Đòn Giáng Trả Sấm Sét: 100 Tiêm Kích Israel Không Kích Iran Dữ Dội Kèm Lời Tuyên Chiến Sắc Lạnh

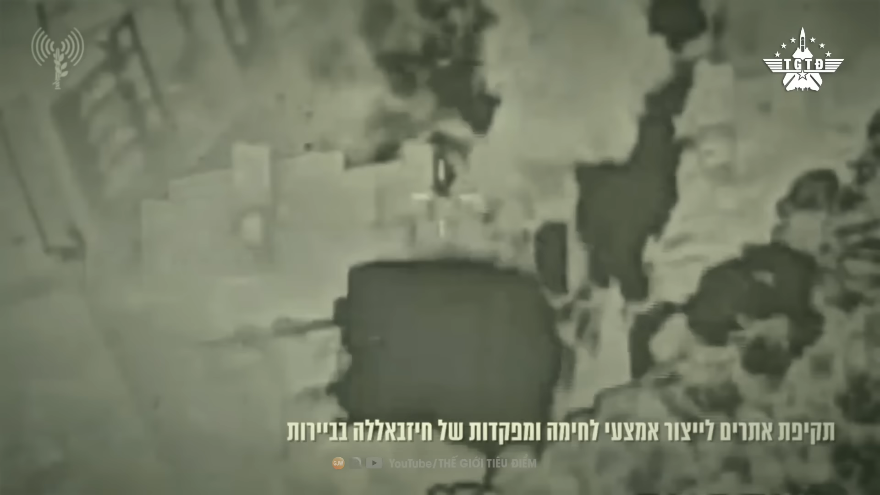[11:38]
Sư đoàn 98 của IDF tiếp tục các hoạt động ra soát ở đông nam Liên bang chỉ đạo tấn công các tòa nhà quân sự của Hebollah,
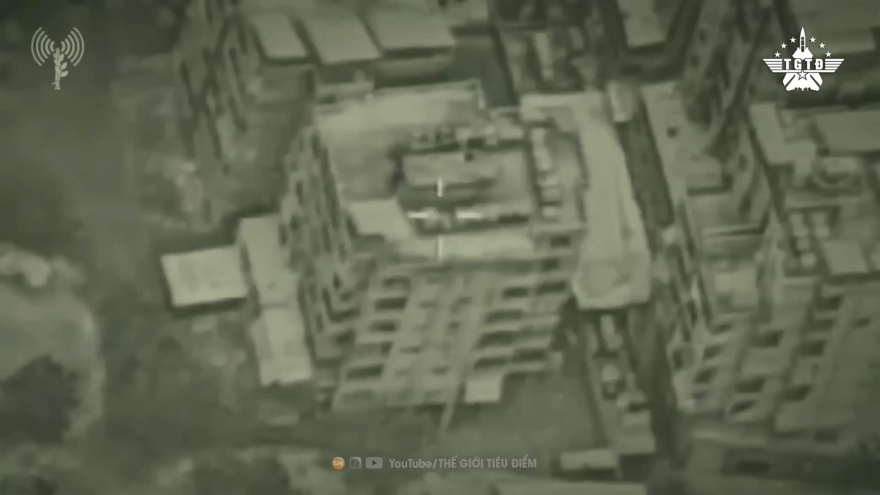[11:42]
tay súng và các điểm bắn tên lửa chống tăng Các lực lượng của Sư đoàn cũng phát